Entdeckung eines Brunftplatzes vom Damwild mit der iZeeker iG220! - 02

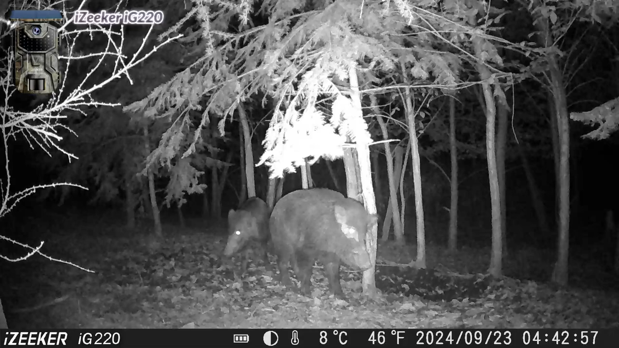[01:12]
Da haben wir denn auch schon zwei stattliche Hirsche.
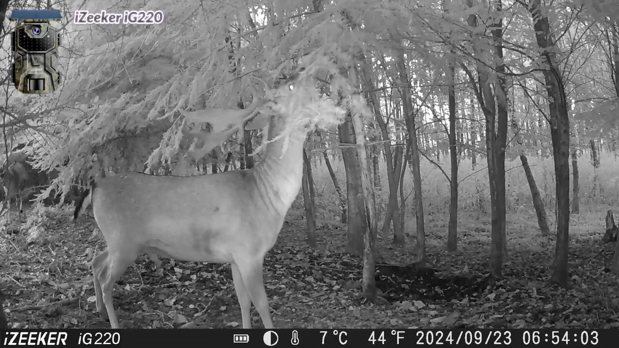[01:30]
Der eine taucht gerade im Hintergrund auf. Der vordere hier und auch gleich der nächste scheuern ihren Kopf an den Bäumen, besser gesagt an den Zweigen. Dadurch scheiden sie Drüsensekret aus, was aus der Voraugendrüse herrührt. Und dadurch markieren sie ihren Brunftplatz. Brunftplätze werden auch zusätzlich durch andere Sekrete und sehr stark durch Urin gekennzeichnet.